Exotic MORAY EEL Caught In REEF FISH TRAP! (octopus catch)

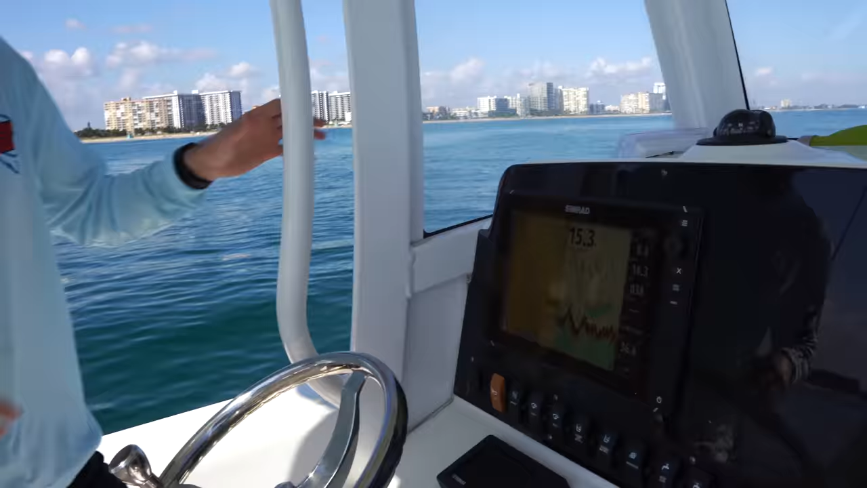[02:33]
lit up look at this so
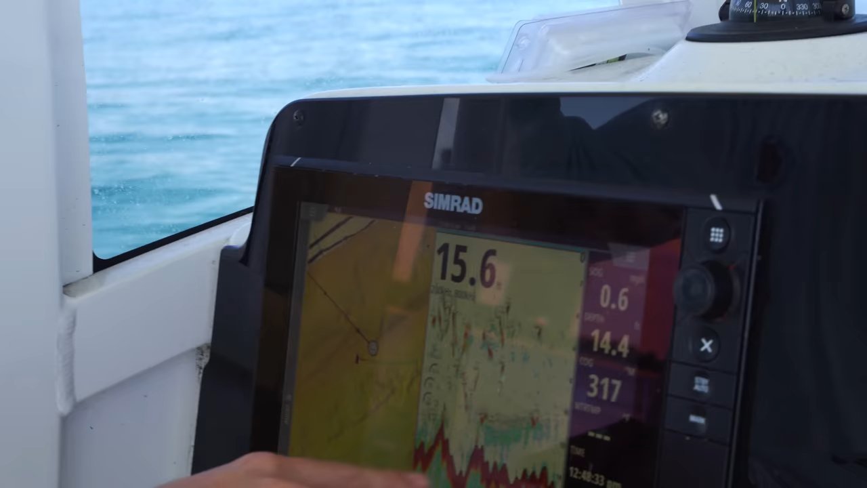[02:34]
all this is fish this is all the bottom if you zoom in over here you see all these indents
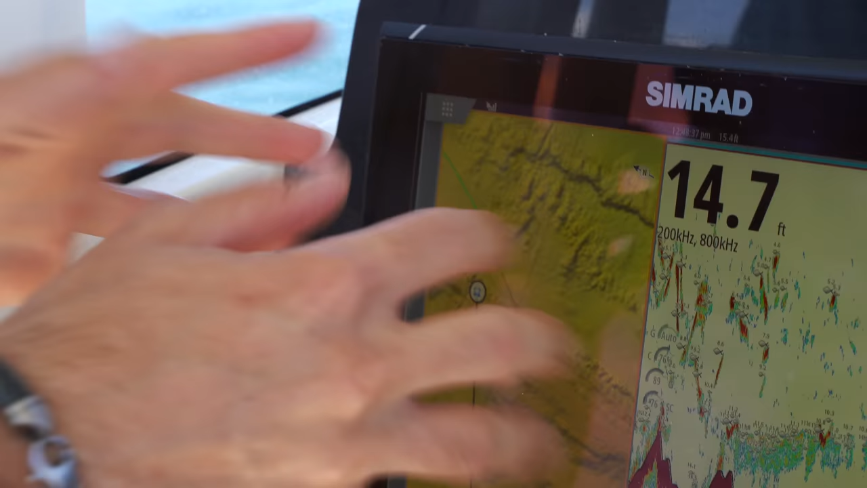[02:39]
On screen: depth 14.7 ft
that is structure that is rocks those are divots
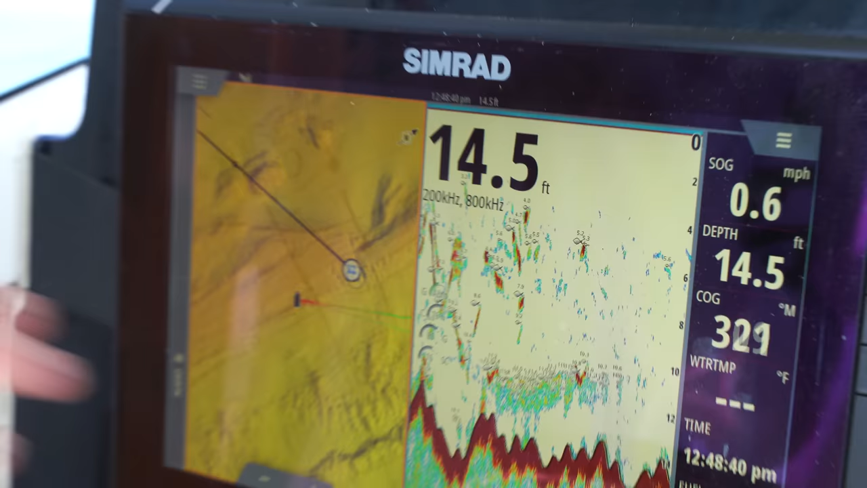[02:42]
On screen: depth 14.5 ft, speed 0.6 mph
all this stuff and then
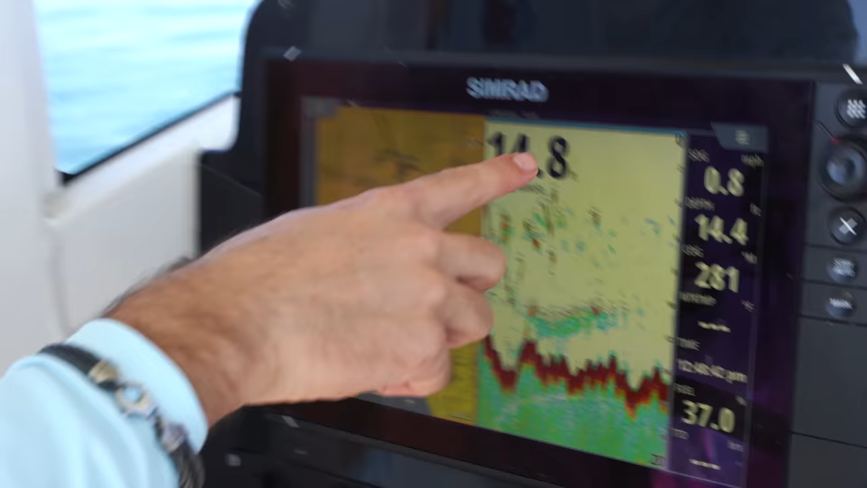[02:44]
these are all the fish so we are